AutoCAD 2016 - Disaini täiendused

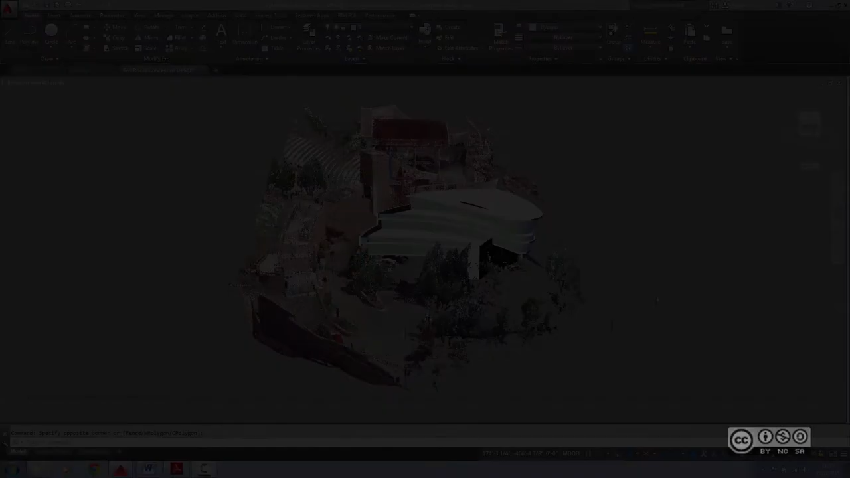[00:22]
3D mudelite juures me üsna tihti kombineerime lasermõõdistuse andmestiku punktipilvede näol siis näiteks uue olukorraga. See uus olukord võib olla mingi täiendus olemas olevale olukorrale, see uus disain. Ja see uus disain võib olla loodud, mõistagi siis kõige lihtsamate AutoCAD 3D töövahenditega. Ka siin joonisel on näha punktipilve, andmestik, point cloud ning lisaks ka lihtsad AutoCAD 3D solid objektid. Ma valin kasutaja liidese ümber, alt riba pealt, võtan kolmde mõudeling.
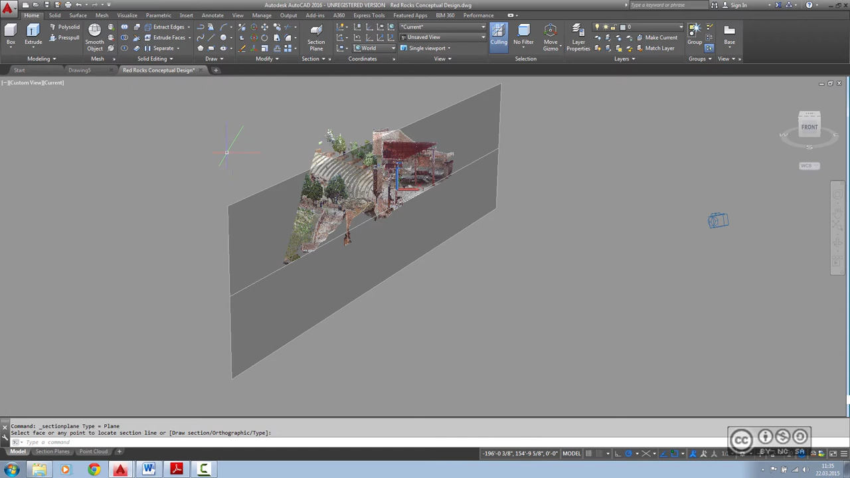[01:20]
Ma hetkele hakkasin peatvaatesse võibolla minema, ma lihtsalt teen läbi lõike sellest mudelist, ehk siis ühe tasapinna ja seega lõikan enda mudeli. Ma panen tähele, et see lõike tasapind saab aru ka punktipilvedest, ehk siis ka lõikesse jäävad punktipilved minu vaatest eemaldatakse. Kui ma valin selle lõike tasapinna, siis riba peal näen ma lõike tasapinna lisatöövahendeid. No näiteks Live Section võimaldab mul taas esitada ka selle, mis on ära lõigatud.
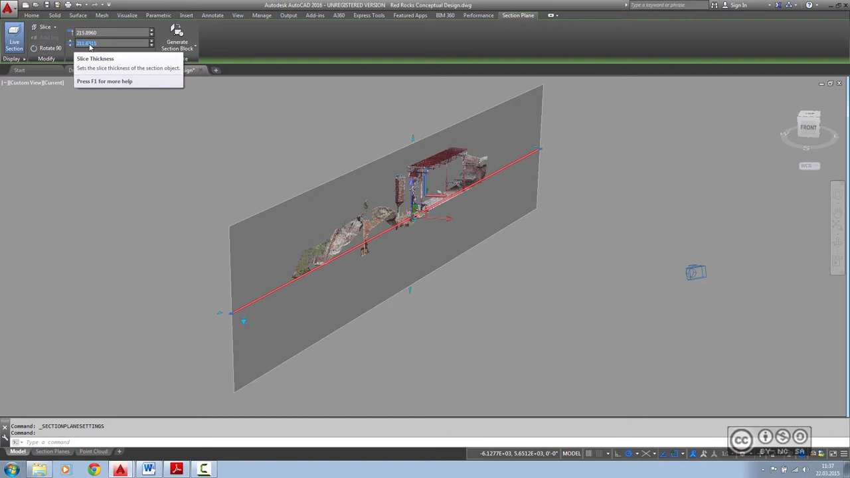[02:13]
Plain seksiooni siin ma näen ka väikest nubukest, siis valin siit Hopis Slice. Sellisel juhul minu lõike tasapind saab paksuse ja seda paksust ma saan redigeerida ka selle kastikese kaudu, Slice Sickness või siis ka graafiliselt.
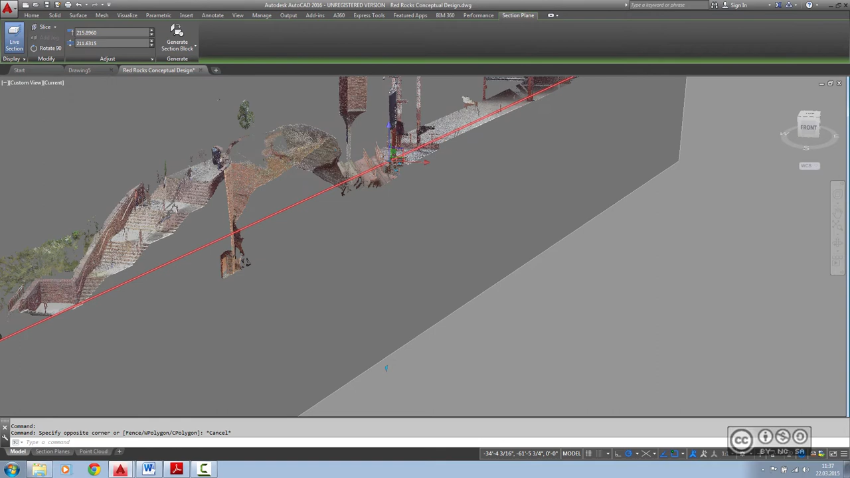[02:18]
Kui suurendada piisavalt, siis ma näen siin ka ühte lisaobjekti punkti, mis võimaldab ka graafiliselt seda paksust nii öelda muuta.
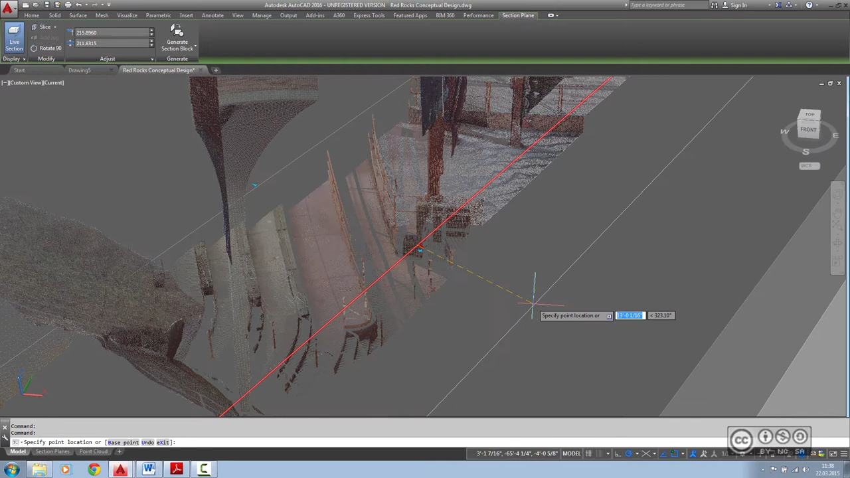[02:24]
Lõike tasapinna käitumise loogikat saan muuta nii riba peal kui ka graafiliselt jällegi vastavobjekti punkti kaudu.
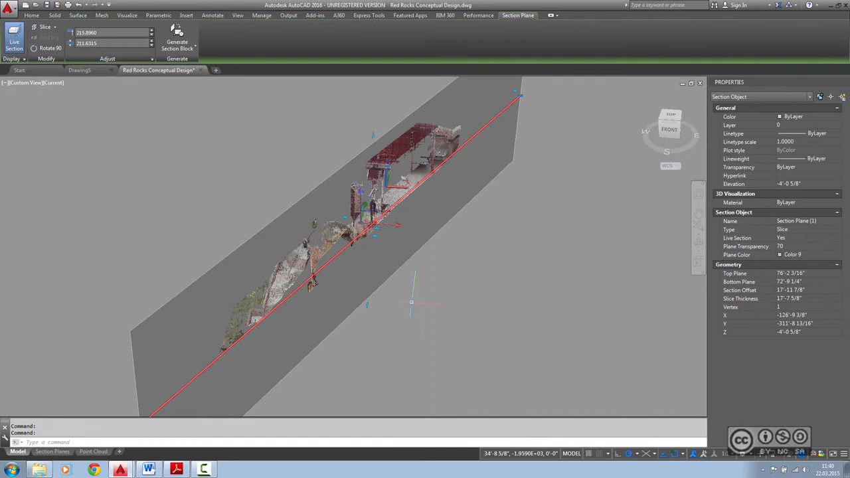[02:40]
Tasub tähele panna, et juhul kui ma kasutan Slice Satter, siis minu lõike tasapind ei saa omada katkestusi või nurgamuutuseid. Ja need eemaldatakse, kui ma lähen üle ühelt resiimilt teisele.
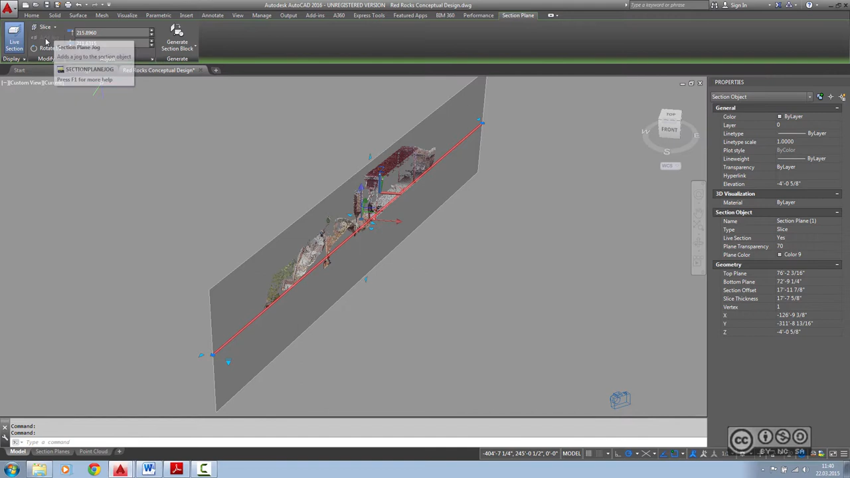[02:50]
Add Jog on olnud siis see võimalus, kus ma saan lõike joont nii öelda murda ja teha see läbi põnevamaid lõikeid enda 3D-mudelist.
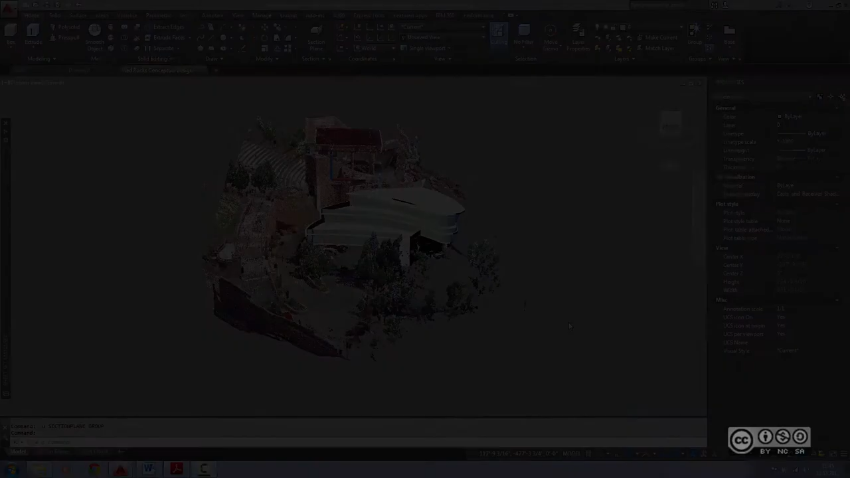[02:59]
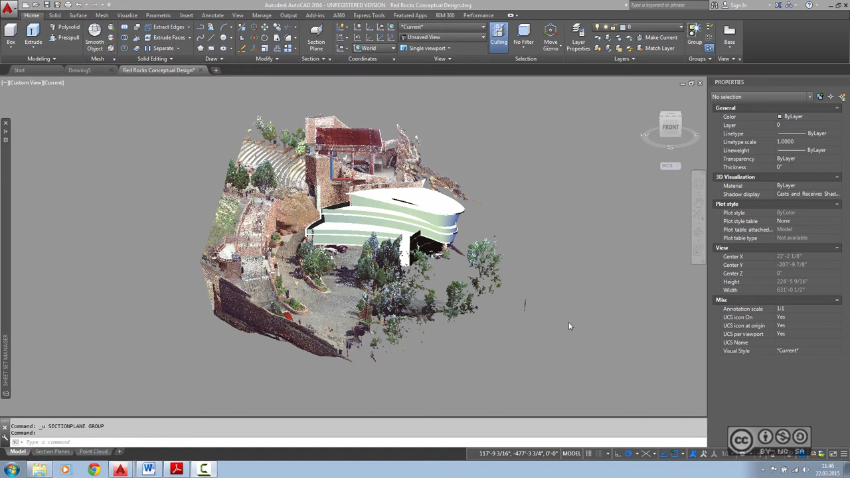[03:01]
Kuna me eelnevalt juba osaliselt punktipilvedest Point Clouds objektist rääkisime, siis mõni sõna veel sellest, mis puudutab enne kõike AutoCAD 2016 platformi. Kui ma valin punktipilve objekti, ma näen tõesti, et ka propertise palett sisaldab Point Cloud. Siis lõike lisamise töövahendi leian ma ka punktipilve alam ribabaani, mida sai ka eelnevalt juba näidatud. Küll aga tahaks rõhutada siin ka veel lisafunktsionaalsust, et kui ma lõikan nüüd läbi punktipilve ja seejärel redigeerin ma ei polla selle lõike tasapinna asukohta paigutust,
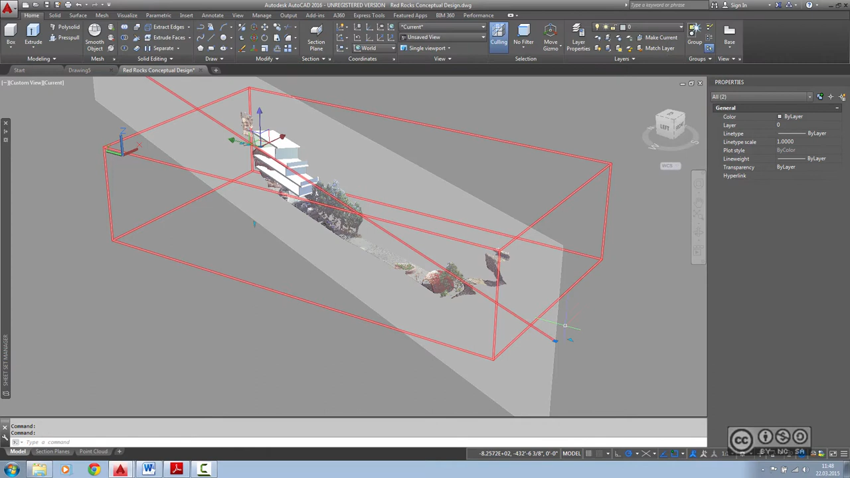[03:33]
siis on mul võimalik selle lõike tasapinnas luua ka lõikesse jäävad objektid lisagraafikna. Ja see lisagraafika arvestab ka punktipilvede info. Kui ma võtan nüüd ja valin Section Plane uuesti, siis seejärel Extract Section Lines palutakse mul valida punktipilm,
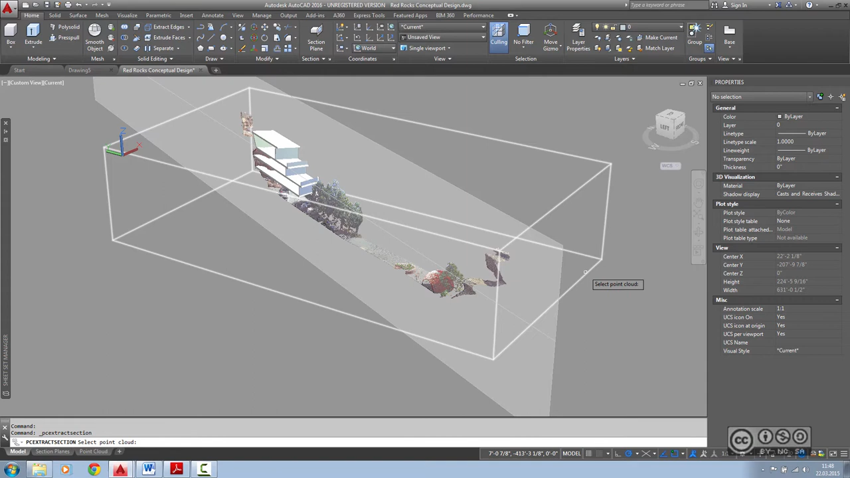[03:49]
millest ma soovin siis lõike tasapinna suhtes nüüd graafikat välja võtta. Seejärel ka lisaseaded, mis tüüpined objektid on, mis luuaks on ja ka värvitoon. Saan kasutada ka Preview Sätted.
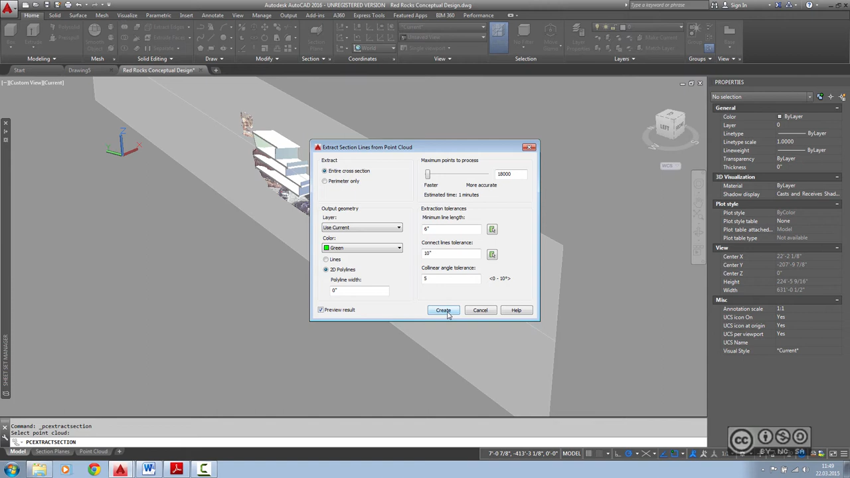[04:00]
Klikides nubul Create, ma peaksin hetke pärast nägema, et selles lõikesse jääva punktipilve infot tõesti siin eelvaates eristatakse rohelise joonega, sest see oli praegu valitud toon.
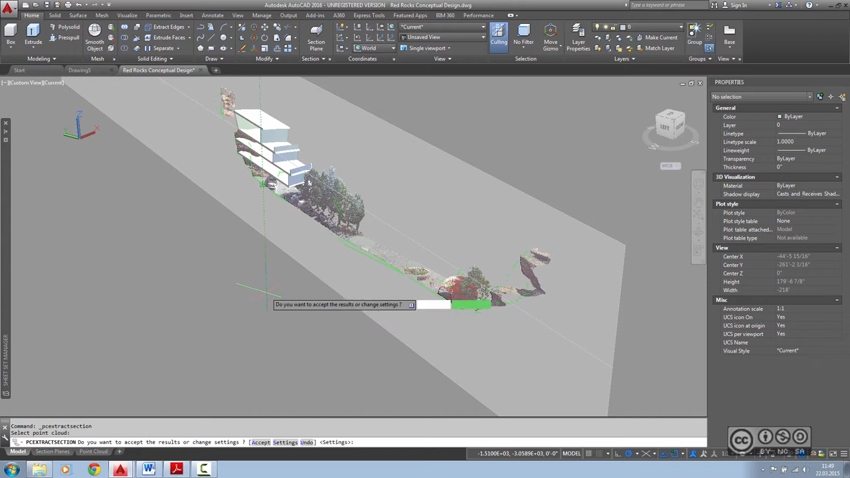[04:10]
Ja kui ma olen sellega nõus, siis ma saan nõustuda Accept ja sisuliselt on mul nüüd punktipilvest välja võetud, ütleme siis joongraafika, selle valitud lõike tasapinna suhtes.
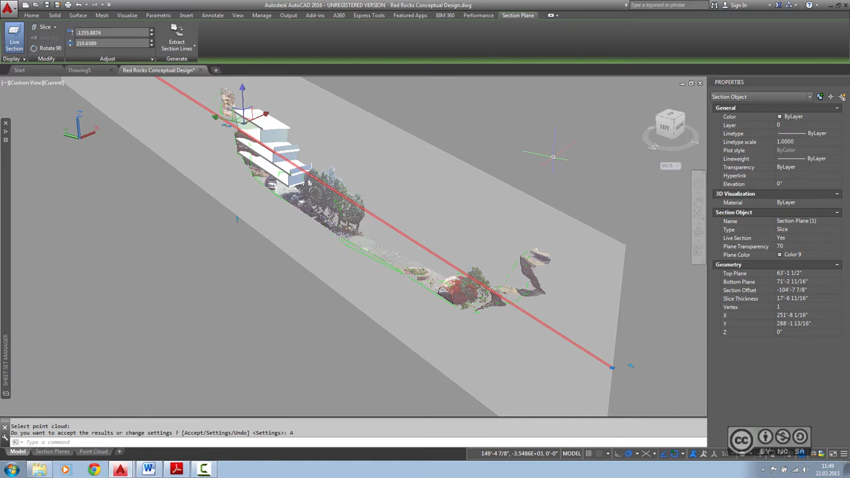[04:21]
Väga mugav viis kaasata punktipilvede andmestiku mingile tulevasele lõikele või selle täiendamisele. Ma taastan hetkel esijalgse vaata. Punktpilve andmestiku on võimalik ka kontrollida Transparency või läbipaistvuse sättealusel, kui ma valin punktpilve andmestiku, siis riba peal ma näen Transparency.
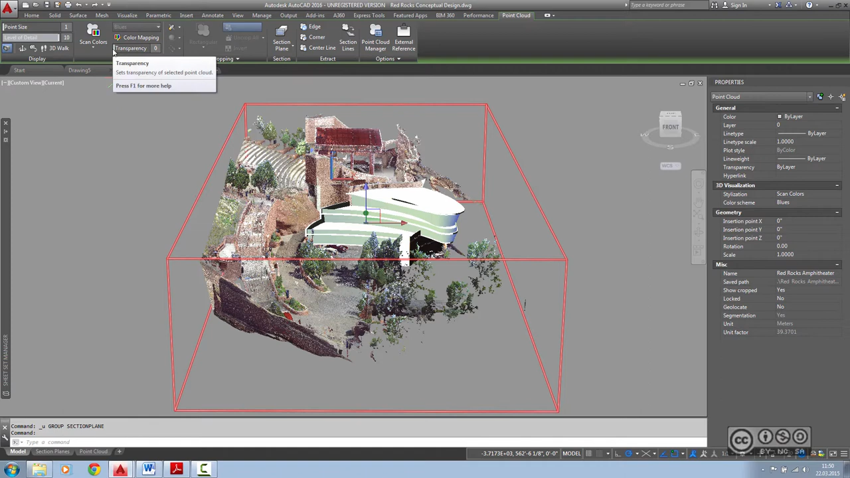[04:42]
Ja võin panna näiteks siia väärtuse võibolla 50, aga võibolla oppis 90. Ma näen, et seda on selgelt palju. Panen 75.
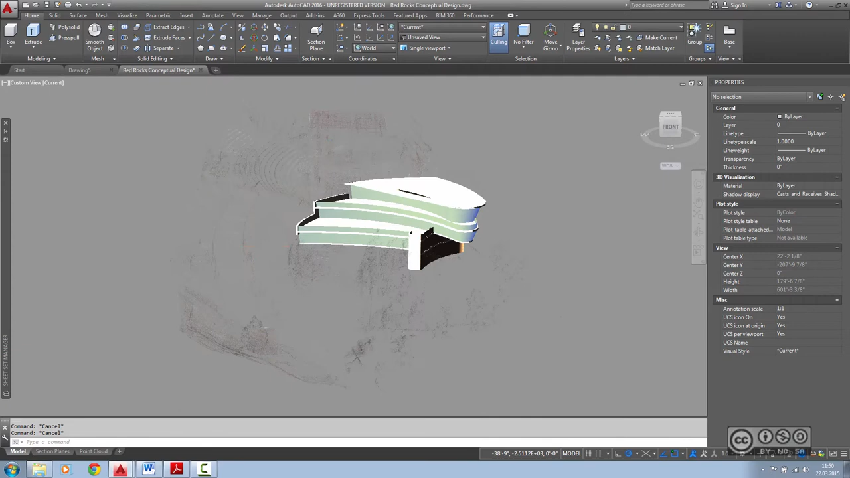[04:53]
Ja see läbi siis tõsta esile võibolla seda uut osa, mis selle olemasolevaga peab siis liigenduma. Taastan vaike, mis jätte hetkel 0.
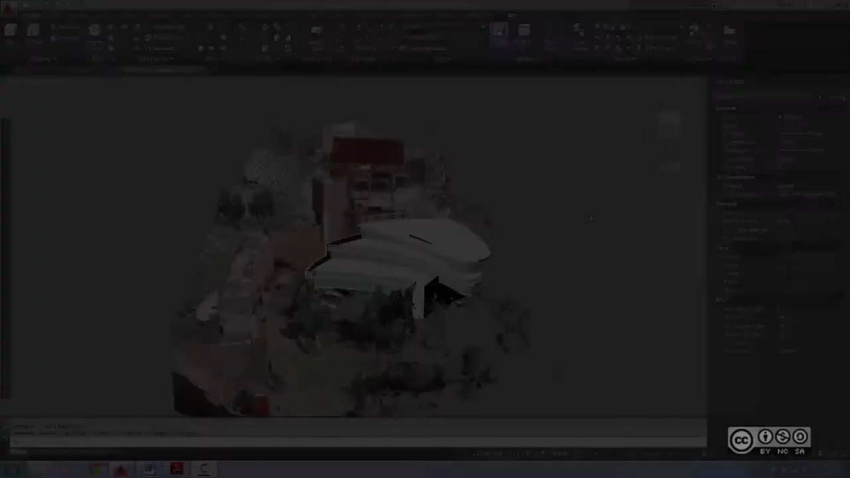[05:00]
Lisaks saame punktipilvede graafikat kasutada ka selleks, et siin autogäedis olevate töövahenditega järgida punktipilvede poolt muudustatud tasapindu. Selleks aga peavad need tasapindade eristus olema selles punktipilve andmestikus toetatud. Kui ma valin Point Cloud objekti, siis properties paletis ma peaksin otsima parameedrit nimetusega Segmentation. Ja juhul kui see on Yesi peal, siis see tähendab, et ma saan järgida punktipilve andmestiku tasapindasid.